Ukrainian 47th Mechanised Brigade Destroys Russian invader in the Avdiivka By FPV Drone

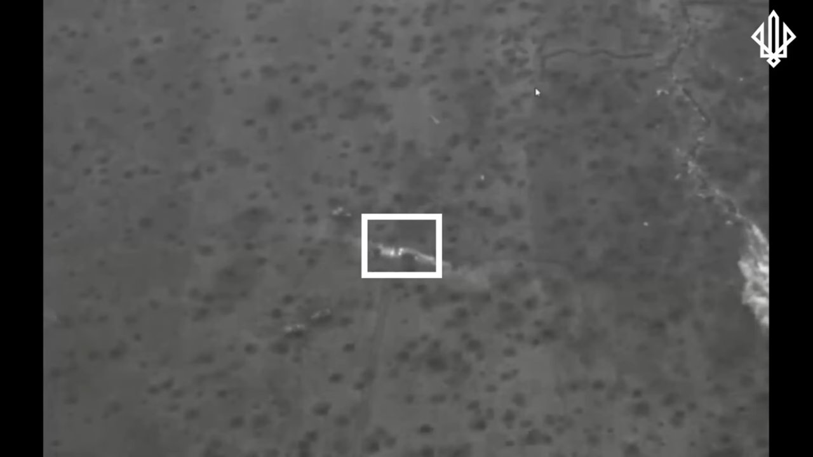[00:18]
A Russian pickup truck is moving.
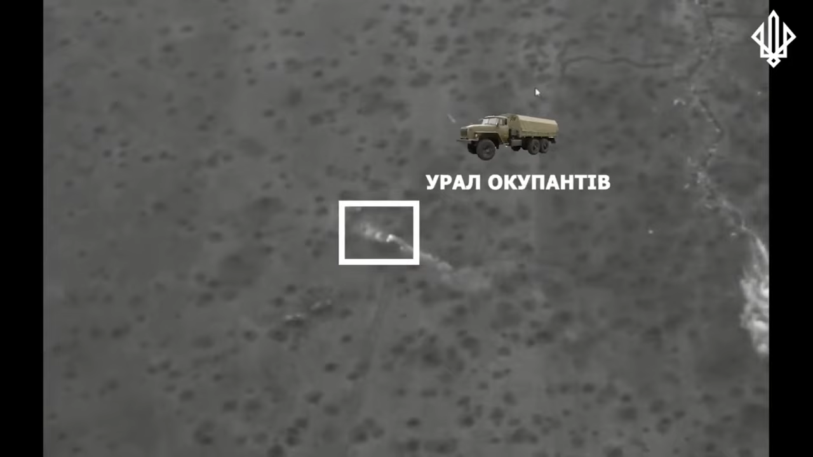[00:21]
In a moment of surprise, as an enemy pickup truck was moving through an open area, a bomb suddenly appeared from above.
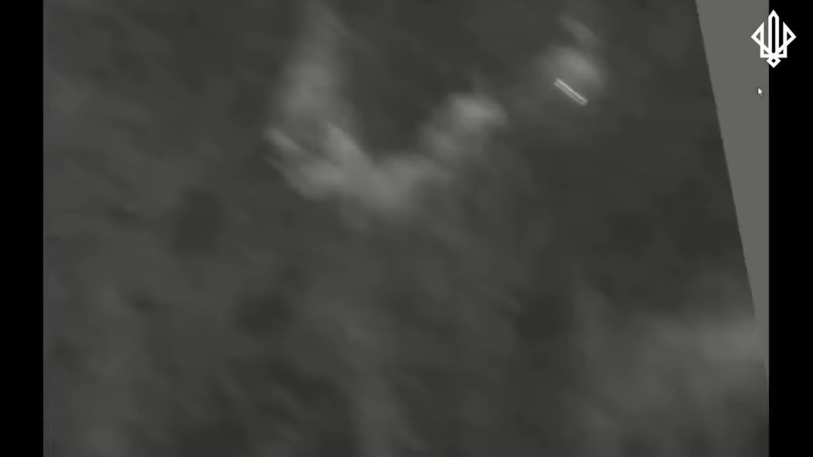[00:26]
The pickup truck was tilted forward due to the force of the explosion.
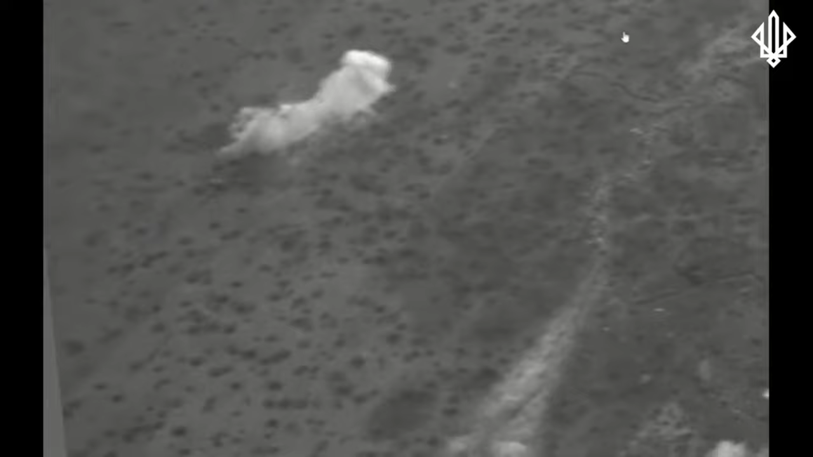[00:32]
Dust and smoke covered the entire thing.
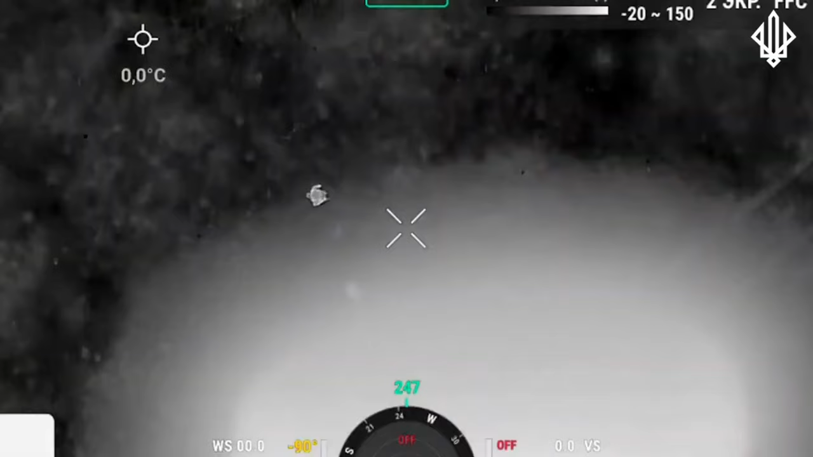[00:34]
On screen: spot 0.0°C
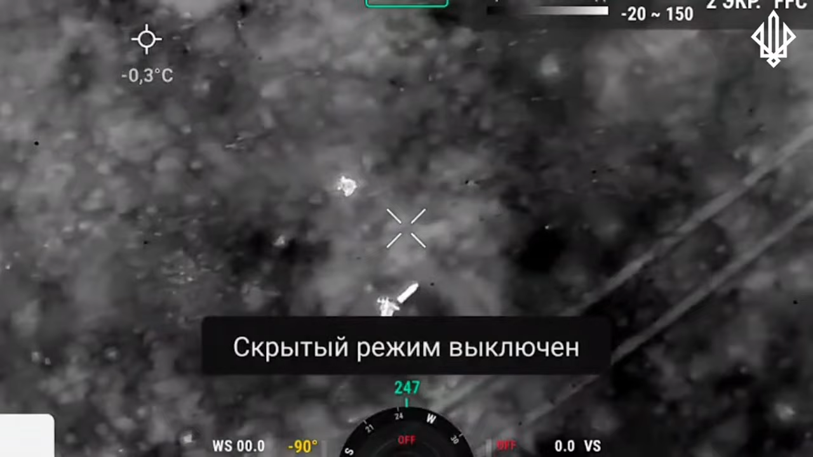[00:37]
On screen: spot -0.3°C
The atmosphere became more chaotic as Russian soldiers began to reveal their positions after the bomb fell.